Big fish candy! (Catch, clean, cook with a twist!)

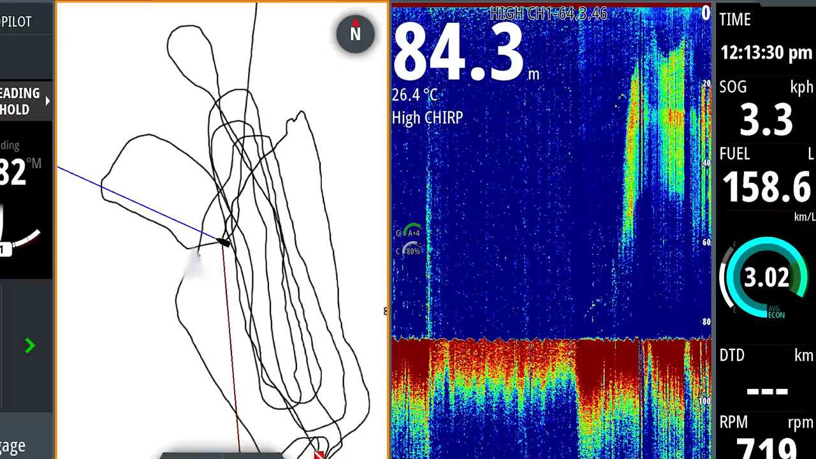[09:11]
On screen: depth 84.3 m, water 26.4°C
So, I pulled up on a patch of bait that had a big arch sitting on it, I wonder what that would be, and I rigged up a slimy mackerel and sent it straight down.